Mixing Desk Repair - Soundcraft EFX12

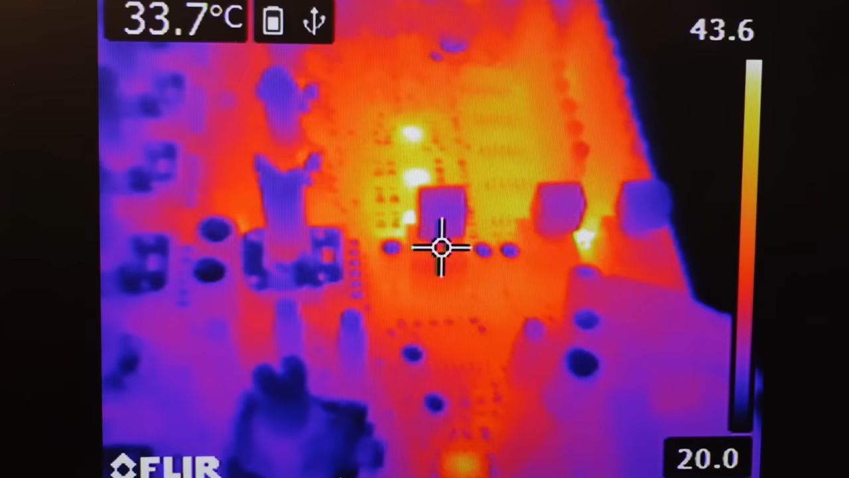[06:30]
On screen: spot 33.7°C
Oh, straight away, look at these.
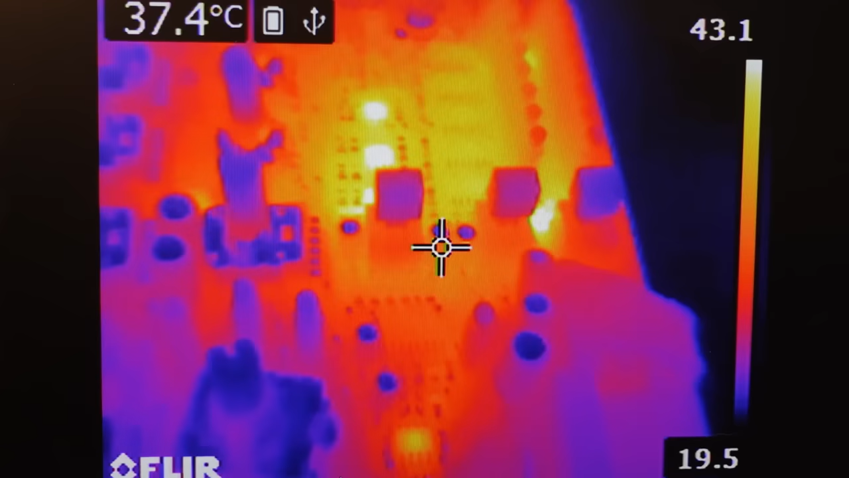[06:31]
On screen: spot 37.4°C
These chips here. Oh, there's one.
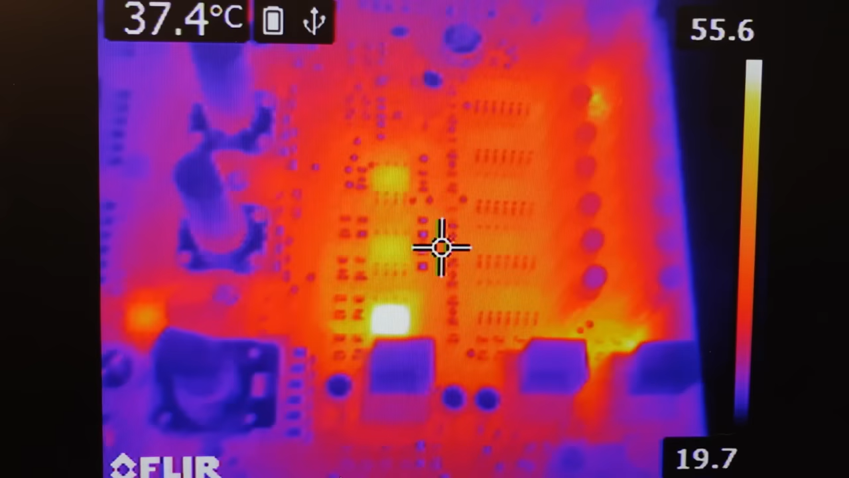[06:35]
On screen: spot 37.4°C
How hot's that? 57 degrees?
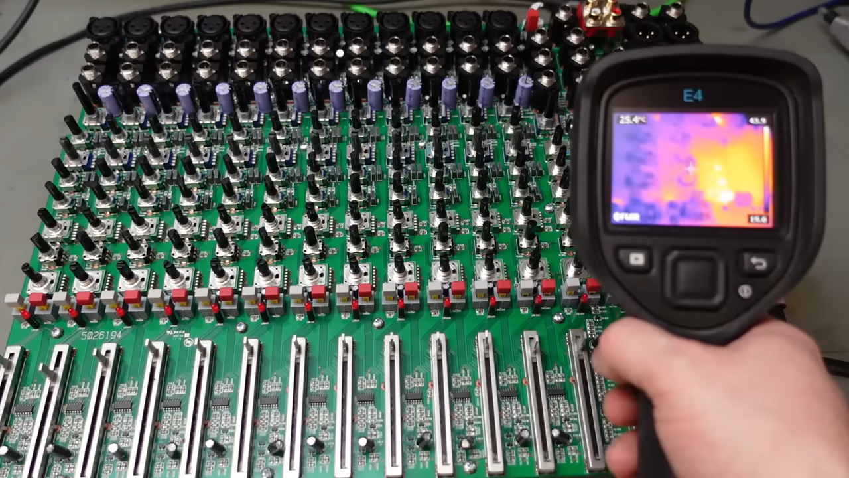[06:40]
Crikey. Oh, and there's more here.
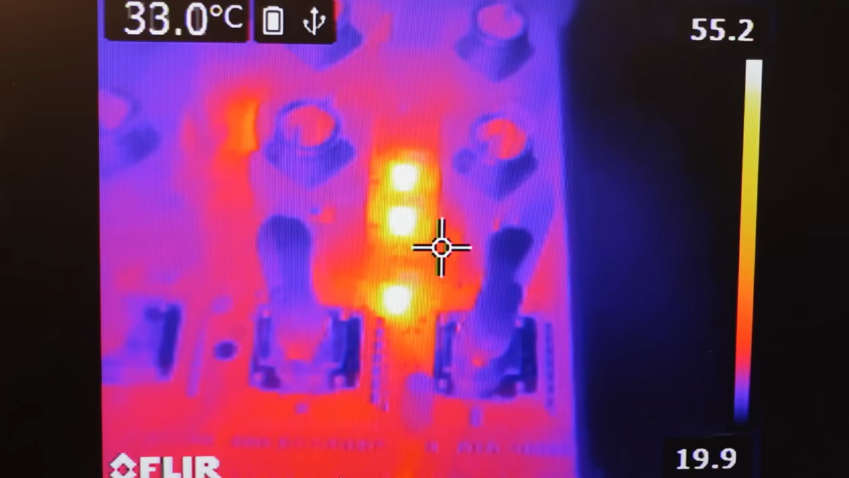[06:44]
On screen: spot 33.0°C
Oh, these must be the output chips. 60 degrees.
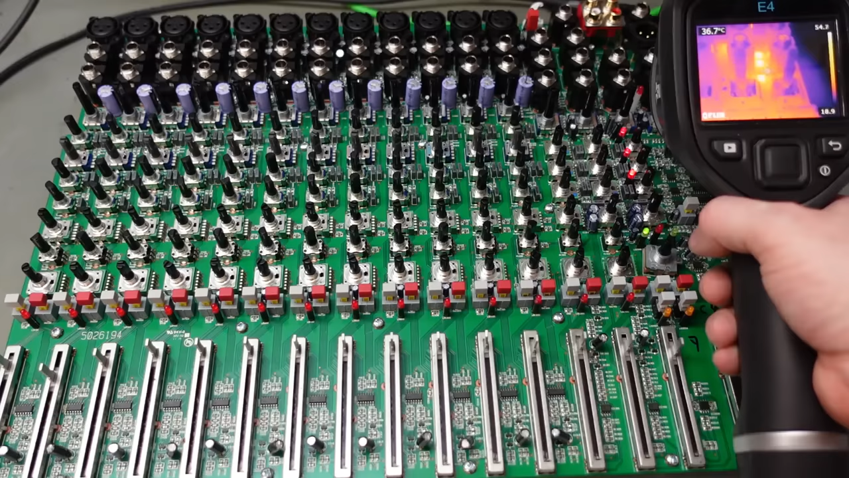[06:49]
Yeah, I knew it smelt a bit warm. Well, there's another two hot ones here.
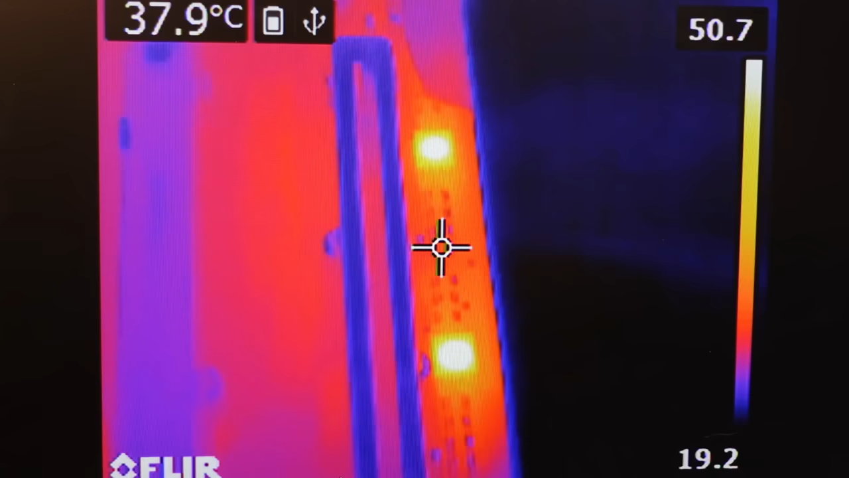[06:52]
On screen: spot 37.9°C
Ah, these are the same op amps as the others.
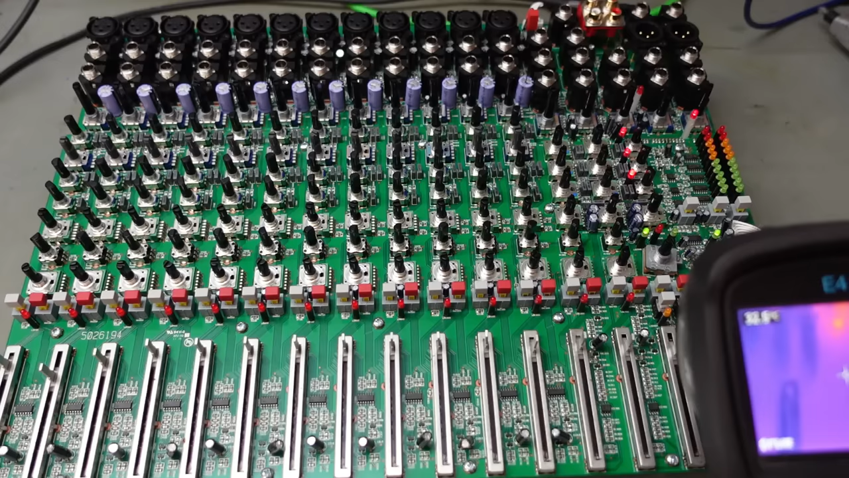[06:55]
Yeah, not sure.
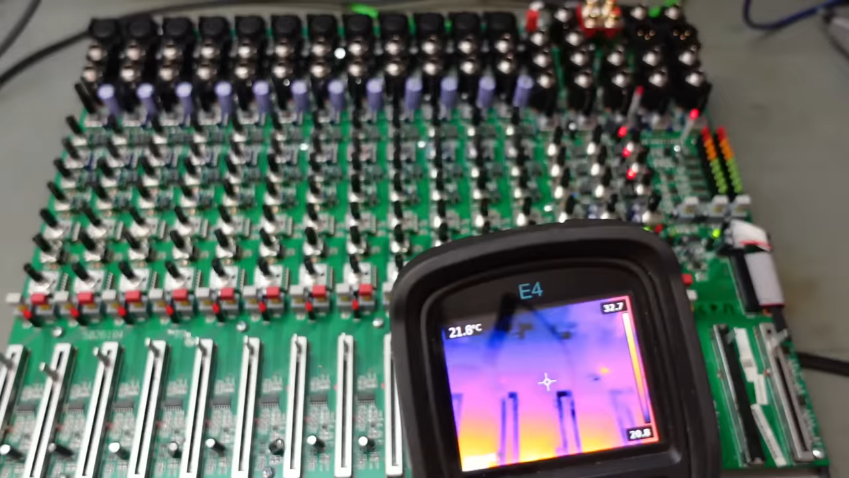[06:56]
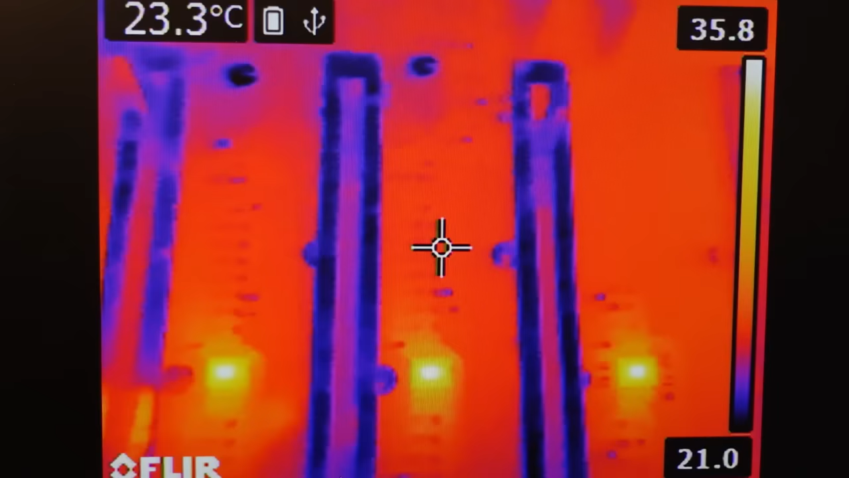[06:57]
On screen: spot 23.3°C
And this lot are all running cool there, and they're all the same temperature. Nice.
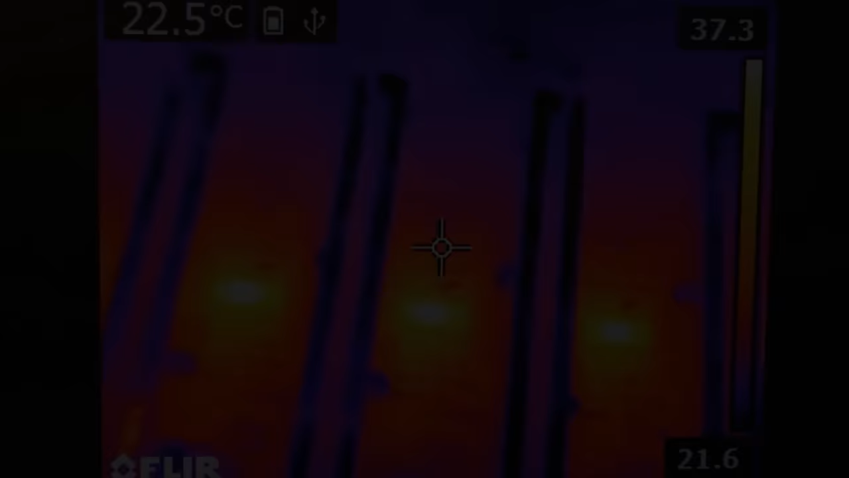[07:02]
On screen: spot 22.5°C
Yeah, these all look okay. Nice, steady temperature.
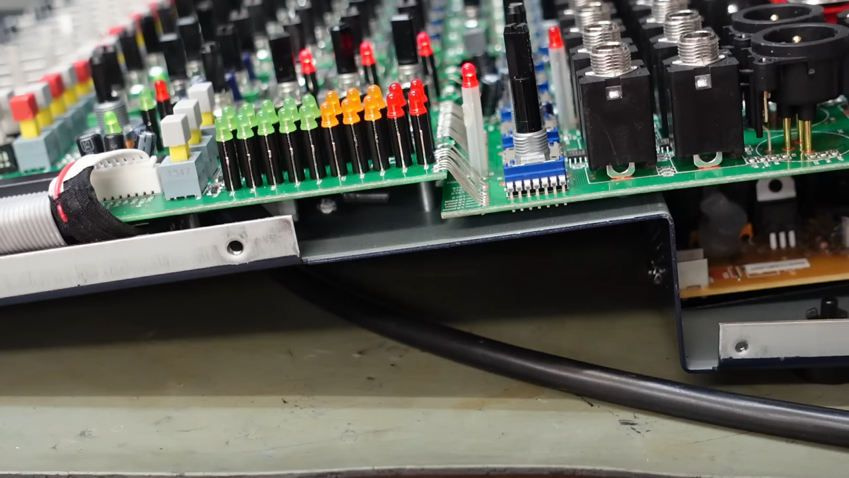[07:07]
Just looking at the side, there's a board underneath. And that looks pretty warm.
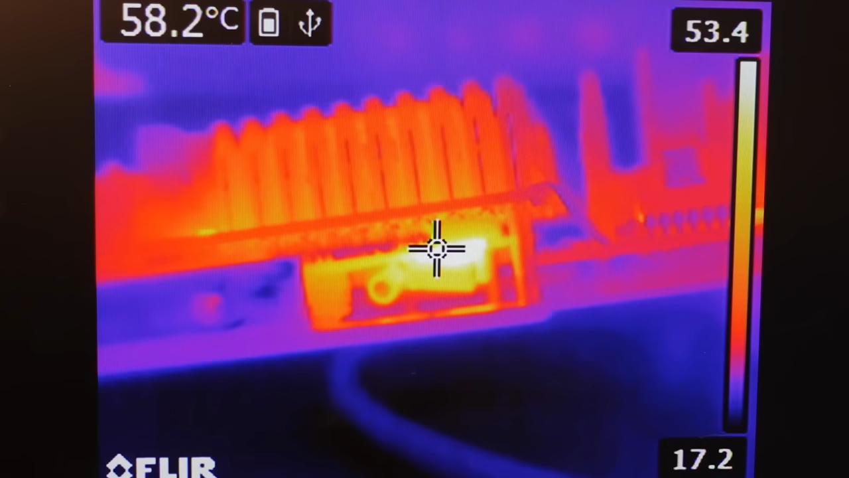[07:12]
On screen: spot 58.2°C
55 degrees or so. Yeah, turn that off.